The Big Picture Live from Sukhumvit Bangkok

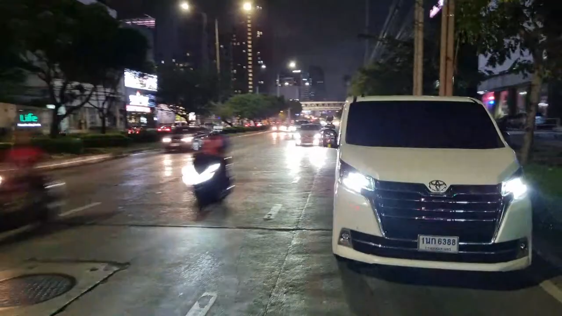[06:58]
You can see that. Look, just right there. There's the rank. I see the rank. There's a taxi straight ahead of me with his green light on. So that's my best bet. Going up this direction. We're going in the direction of Wigwang Night Market. And where are we then? Noel. Hello, Noel. Listen. Nat Studio, hello, how are you? I'm fantastic. It's Saturday night, it's Bangkok.
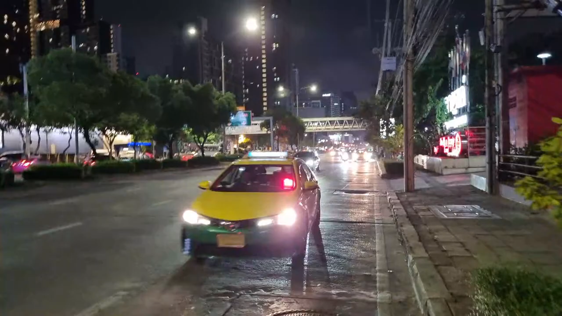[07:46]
There you go. So even if the light is red, you can still do it. Sukhumvit, the crap. Okay. Anthony, mate.
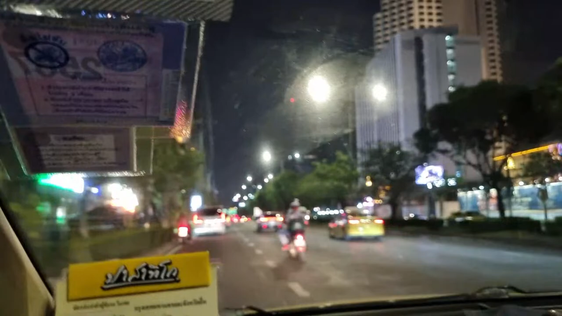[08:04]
We're heading down Ratchet Opposite Road now. We're going to do a U-turn to head back to. I'm going to put on my seatbelt because the thing is beeping. Hang on. 1 second. Seatbelt on, lads, we're safe as houses. So you see the signs there. There's we're heading towards the prow to do the U-turn now down here at Sunny San.
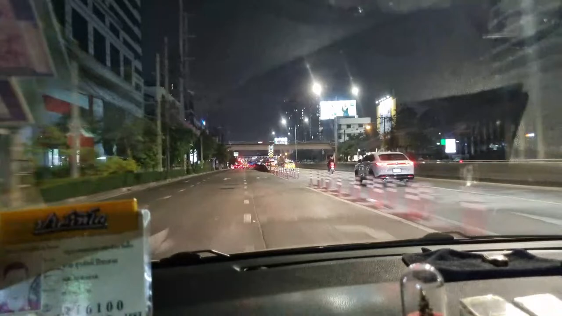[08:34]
That will bring us into Sukhumvit. So catching up with the comments here.
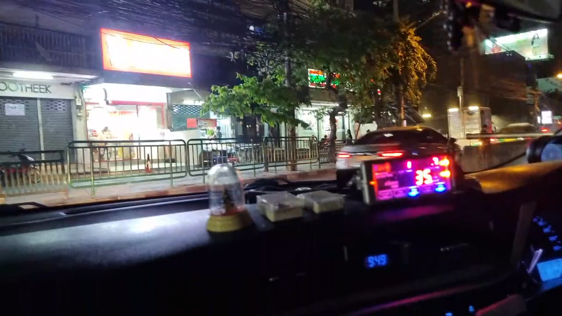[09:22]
So there's the meter there, 35 baht as we are.
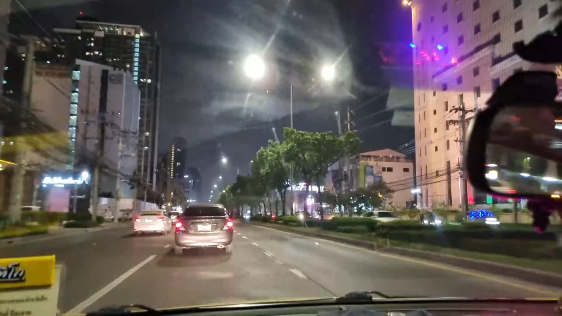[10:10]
Is it 34? It's hard to see because if you know anything about the roads in Bangkok, they're undulating, to say the least. So
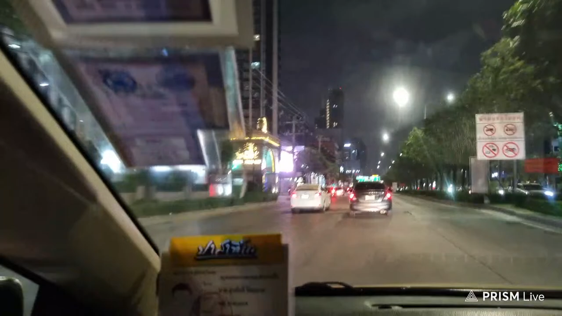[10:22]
we're pursuing a goal tonight, heading into Sukhumvit and seeing what we can see. I was going to do it from Wigwang Night Market tonight, but I thought because it's Saturday night and we were there last Sunday night, and it was wonderful, and we had a lot of people on board. So hopefully we get a lot more people on board, because it's for your entertainment, lads. So I hope wherever you are, you're enjoying this. So who's that? Be lucky. Well, I'll do my best to be lucky. I'm lucky to have you guys here, Peter.
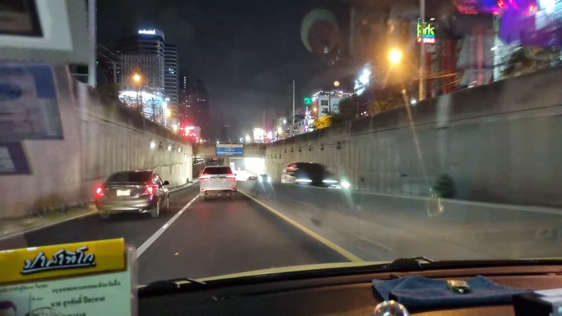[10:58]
Lots of things are undulating and back out. They are, that's for sure.
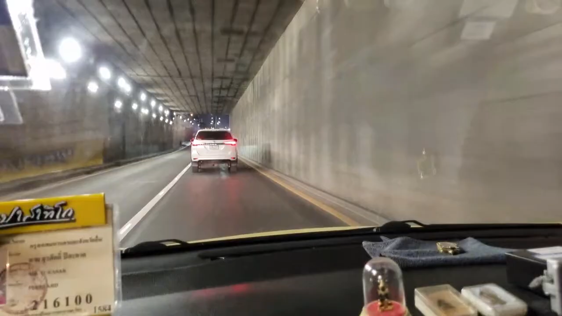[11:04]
Because I'm using a third party piece of software, Prism Live, and you can't monetize on Prism Live.
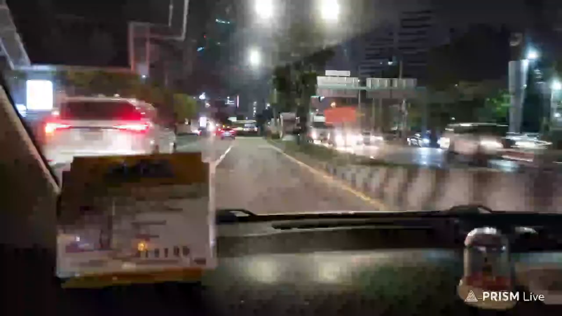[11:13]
You have to do it from the studio, from the house. That studio, everybody goes, yeah, okay, we have that. So we're on the way. So we're coming up now to the Thailand Cultural Center in Rashida. So we got a red light here.
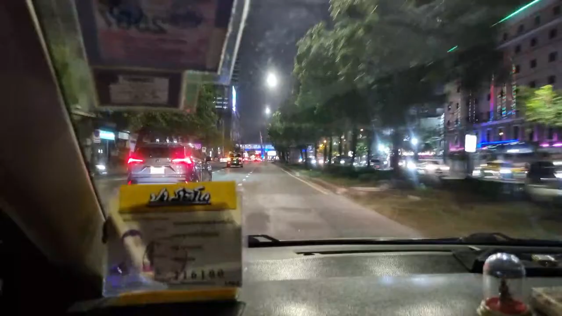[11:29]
From there, we go into Asol. We're going to Paramgao, and then Asol from there. So you can see here that walkway above me is the walkway into Thailand Cultural Center. And if you're any familiar with Rashida, that's Big C there on the right hand side. And we've 57 seconds on the red light. So there we are.
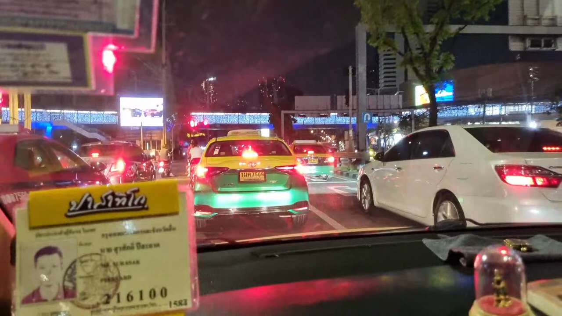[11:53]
So this is a bit of a tour for you guys as well, just to see what the route is like. If you're ever staying out direct this direction and coming into Sukhumvit, this is what it's like. Good morning from California. Hello, how are you? It's good to have you along. So Diamond, is it Diamond D? It's great to have you along. What part of California are you in? We're about 12 hours in the difference, so it's probably 10 a.m. there, if I'm right. It's 9:55 a.m. It's 9:55 p.m.
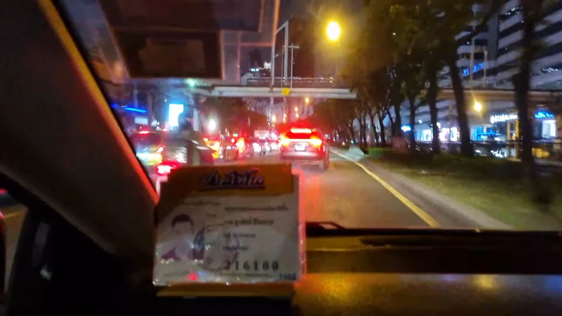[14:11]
I'd say it might be a bit chilly. Here, it's far from chilly. We are on about 35 degrees Celsius. I don't know what that is in Fahrenheit. So this is Paramgao now.
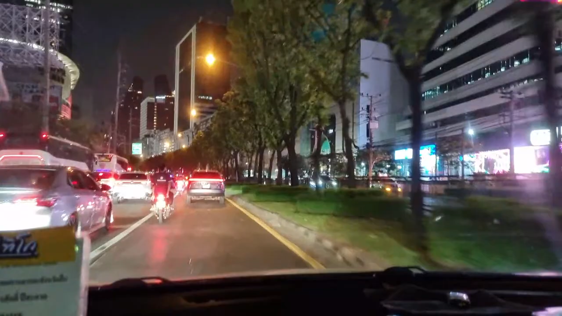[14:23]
So this is the CBD of Rashida. You've got Fortune Tower there on the right as we pass it. That studio. And you're in... Oh, I'm Abdullah from Pakistan. Salam alaikum. Good to have you along. I spent a long time in Dubai, so I picked up a few words of Arabic, so pardon me if I mispronounce anything.
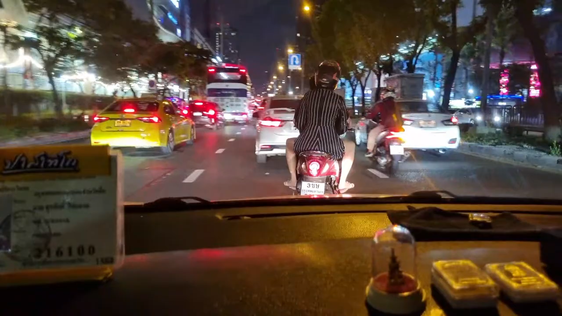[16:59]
It's fantastic to have you. 35 people in the house, and we're coming up here on our right hand side is Jod Frere's night market. If you're familiar with the markets in Bangkok, Jod Frere's is on our right. Humidity in Bangkok is currently at 84 present. I didn't know that, but it certainly does feel like it. It's sitting in the taxi. The taxi is air conditioned. If you want to know how much it is, it's 67 baht at the moment.
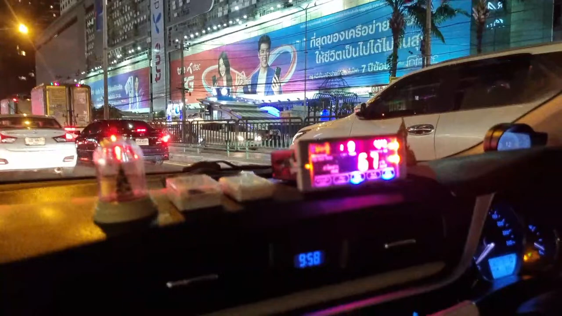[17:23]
And we've traveled approximately 3 kilometers. So 67 baht, that's about $2 for 3 kilometers so far. Dallas, Texas. Well done. The Lone Star State. Hello, Robert. Robert Knight from Dallas, Texas. So we're covering the United States from coast to coast. And we're covering the world from one hemisphere to the other. It's fantastic. It really, honestly, it's a real pleasure.